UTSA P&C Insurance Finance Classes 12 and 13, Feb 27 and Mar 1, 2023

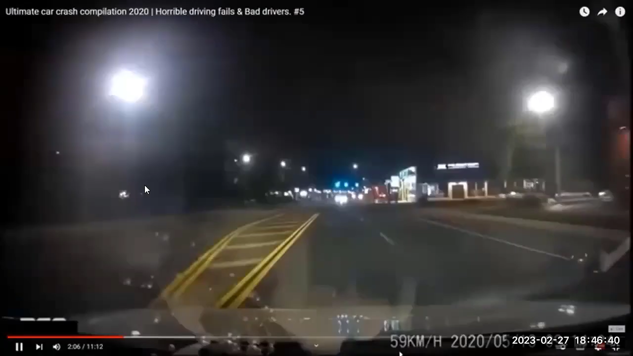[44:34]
All right, so first of all, we're coming to a light. All right, I just want to encourage you, anytime you come to the light, you should be ultra just observing everything. Okay. don't ever drive as I've got the right of way. That's never a smart way to drive. And there you have it. How could they not see them? Because that happens all the time. People are just not paying attention.